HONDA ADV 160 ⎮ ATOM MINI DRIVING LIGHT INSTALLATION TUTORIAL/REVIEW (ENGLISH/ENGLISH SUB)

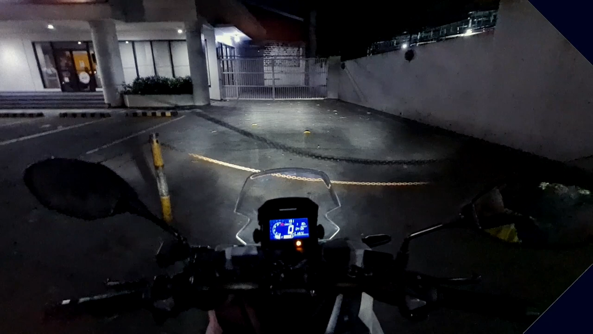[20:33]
We are now done installing the Atom Plus Mini Driving Light to this ADV160 that we have here. And we are now about to show you how it performs in a real-life situation. Here we go. This is low. And this is high. And then turn it off. Press the back part. Press one more. And that's the blinking. So that's basically how it performs.